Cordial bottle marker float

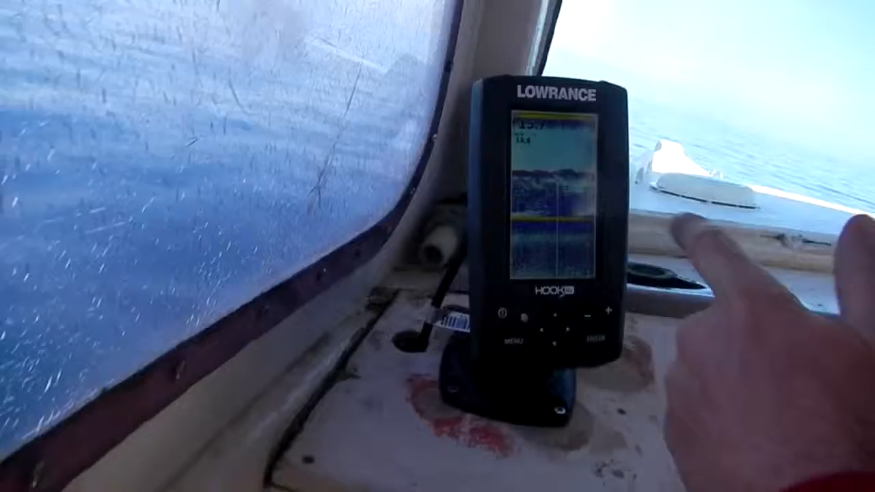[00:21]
Oh, so there is a couple of archers in amongst that.
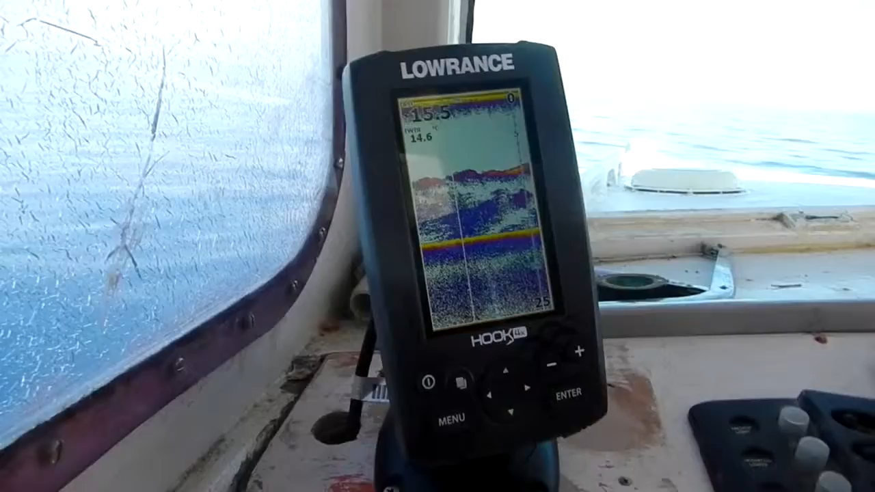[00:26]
I reckon all the snaps must be out on that edge.